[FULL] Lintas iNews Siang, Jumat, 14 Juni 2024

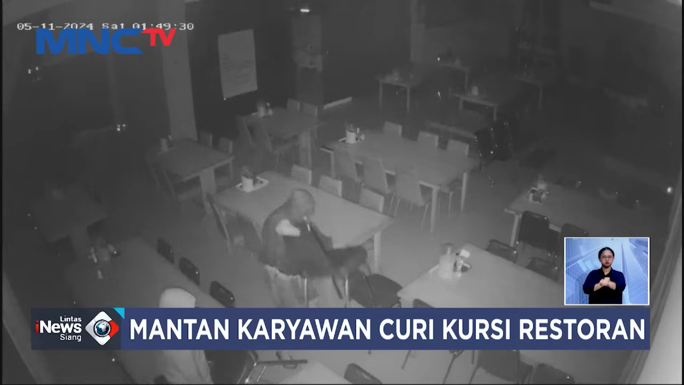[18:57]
CCTV merekam dua pencuri beraksi di sebuah rumah makan padang di wilayah Temon,
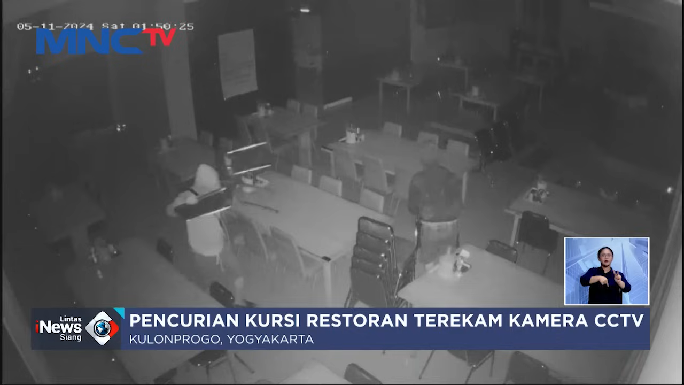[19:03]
Kabupaten Kulonprogo, Yogyakarta. Uniknya, mereka tak menyasar barang berharga seperti televisi ataupun uang, tapi mengambil puluhan kursi di rumah makan tersebut.